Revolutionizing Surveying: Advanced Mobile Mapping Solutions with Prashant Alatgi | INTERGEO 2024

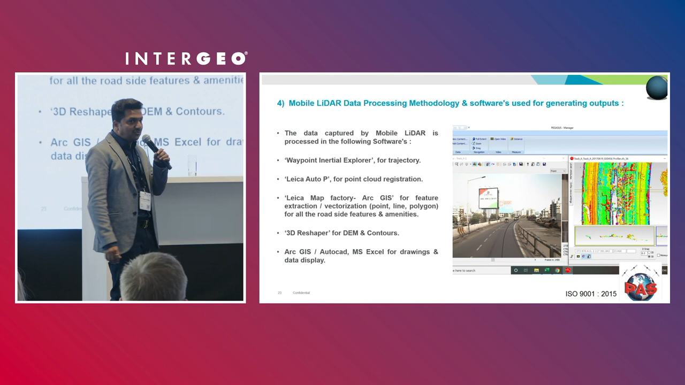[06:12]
So we put the data in the Waypoint Inertial Explorer for a trajectory, for creating the accurate trajectory. Then it goes into Leica Autopy for point cloud registration. Then it comes into MapFactory, ArcGIS, for feature extraction of point-line polygon features for all the roadside features and amenities.
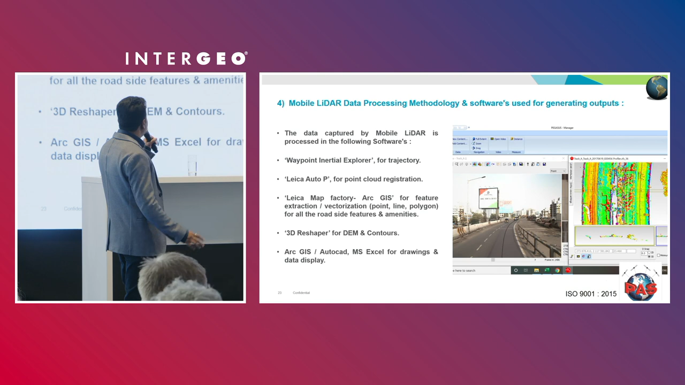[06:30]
Then it goes into 3D Reshaper for creating the dam and the contours. And of course, it is then brought into ArcGIS, Artecoid, or MSXL for drawing data display. So you use a complete suite of softwares. It's not just single software like Atocad, and like totalization it was earlier. Just collect the data, put in Atocad, and the output is out. So it's not like that. You have to use a workflow, a comprehensive workflow. And the raw data we just captured is pretty high.
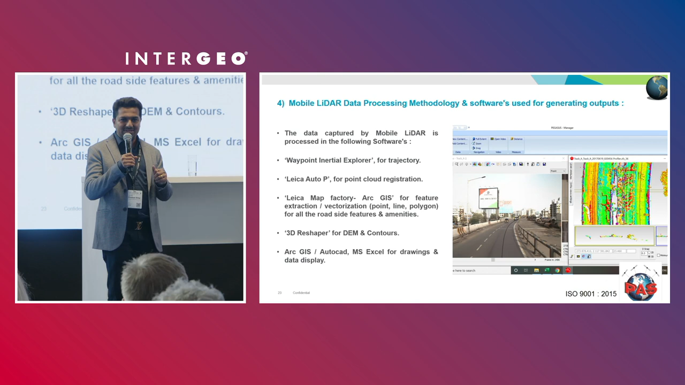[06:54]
It's 1 GB of data for 1 kilometer of mobile mapping, because the laser scanner scans at the rate of 1 million points per second.
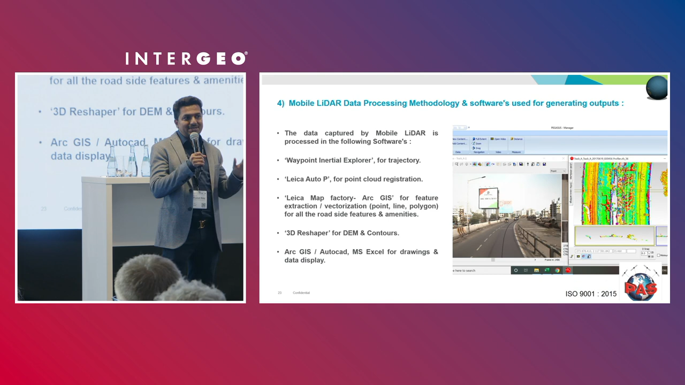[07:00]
So it's a pretty huge data to handle. OK, next slide.
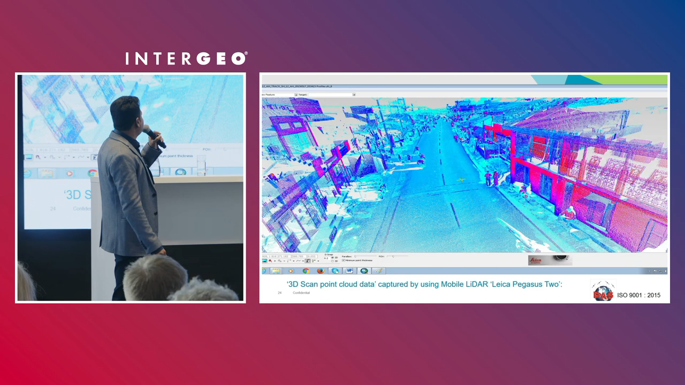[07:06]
So this is a screenshot of the urban area, how the point cloud looks like, if you're aware of what the point cloud is, says.
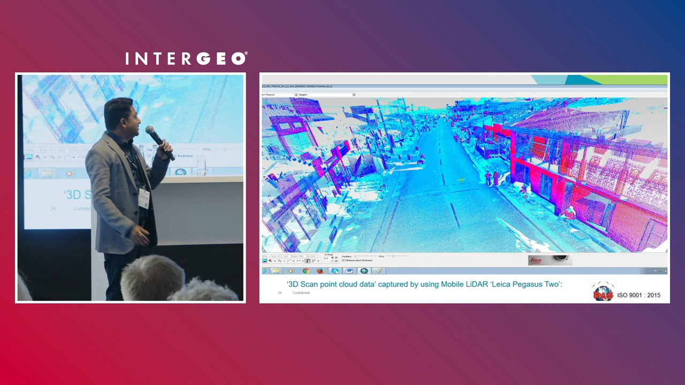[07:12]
So this is a screenshot of a village area where the point cloud is visible.
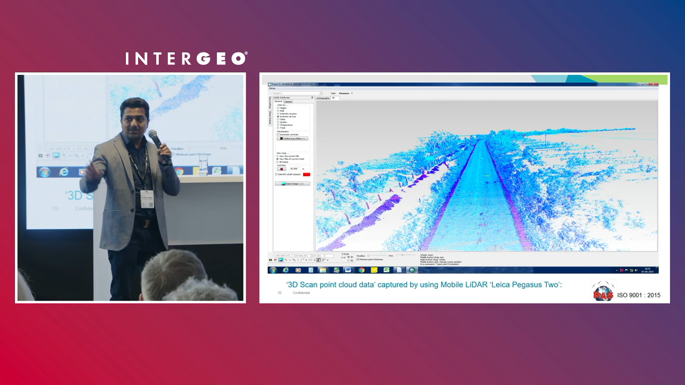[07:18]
And the same, you have the camera data as well.
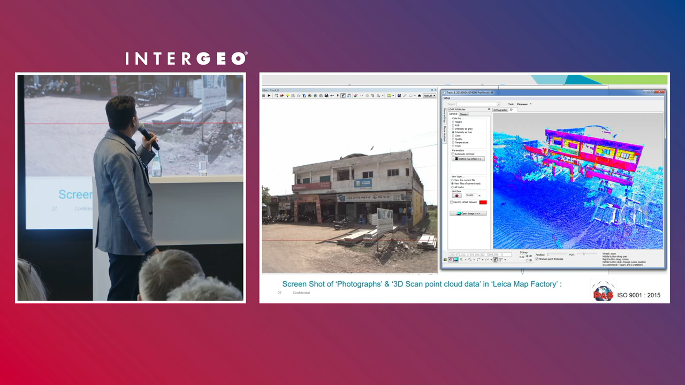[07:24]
You have left-hand side is the camera data, and the right-hand side is the point cloud data out of the same building. We use them like a map factory.
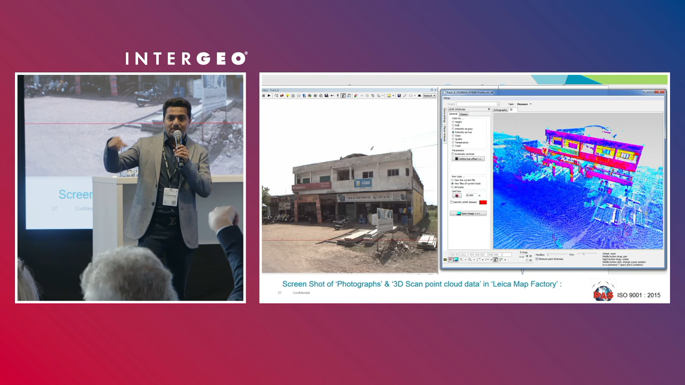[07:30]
This is a map factory software. This is a trajectory processing module, wherein everything is in green. That means the trajectory has been processed accurately as per the survey standards and survey grade.
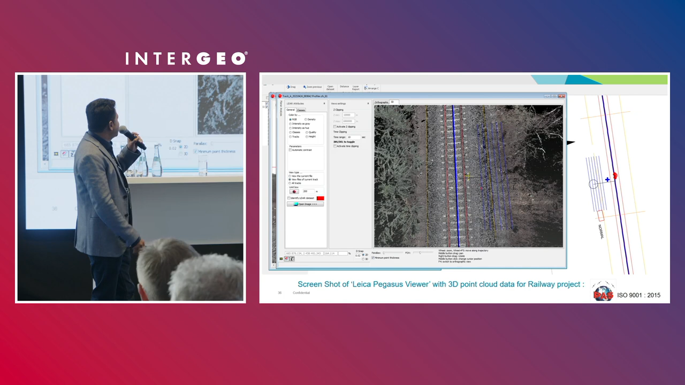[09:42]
So this is the feature extraction, how it is done in the point cloud data. You can see the lines which are feature extracted. And now we are including the topo dot also in the processing family. So we are using topo dot for feature extraction of the, semi-automated feature extraction of the railway projects.
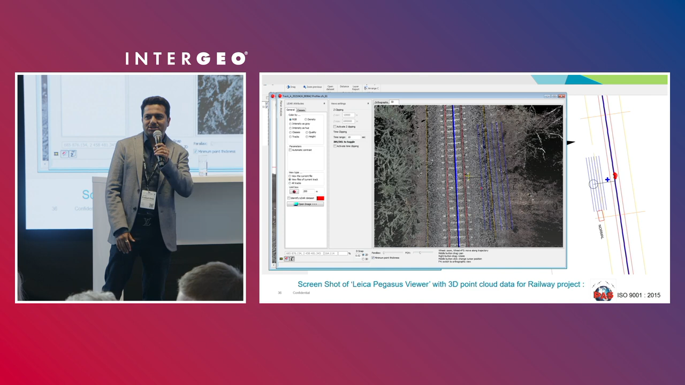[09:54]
So this is how the output looks like once it is done, the feature extraction, it's having x, y, and z coordinates as well.